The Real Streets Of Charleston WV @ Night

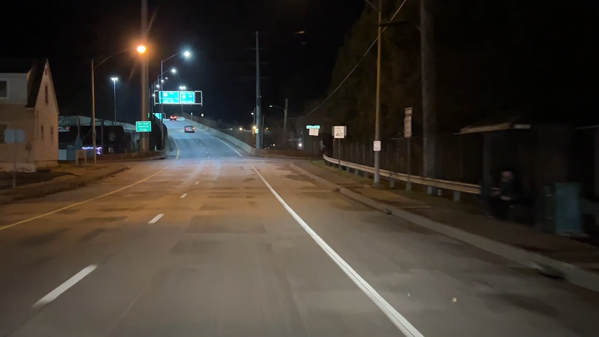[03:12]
Mm-hmm. Doesn't it feel like ultra urban, like Tampa almost? Yeah. Like, it feels like ultra urban. I didn't expect that.
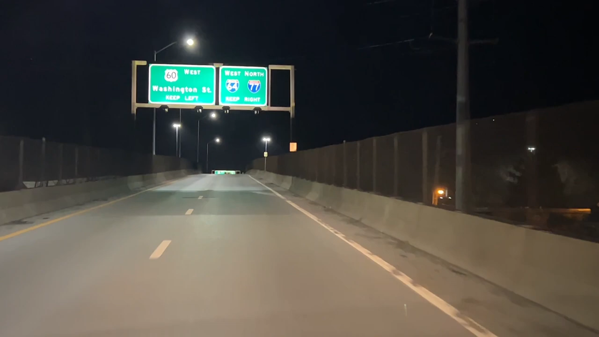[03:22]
I expected, like, it's well lit, for one, right? Yeah. What do you want in Washington Street, which is this exit here?